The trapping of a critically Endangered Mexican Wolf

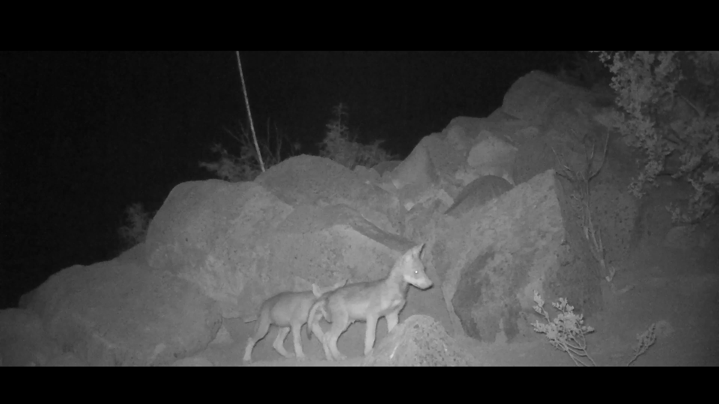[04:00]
The pups are big enough that the male can raise them now. Uh-huh. But this particular wolf that I'm trying to catch, we'll remove her and put her in jail, so to speak.